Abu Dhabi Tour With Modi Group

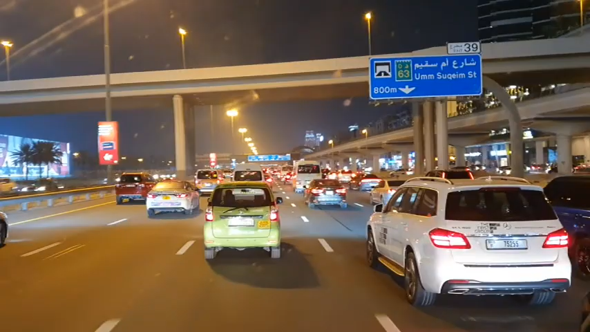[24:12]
अभी हम बच गए हैं, अभी सेक जाए रोड दुबई पहुंच गए हैं अभी, तो अभी हम जाएंगे डिनर के लिए बॉम्बे बसरा, तब तक देख लीजिए थोड़ा बहुत व्यू।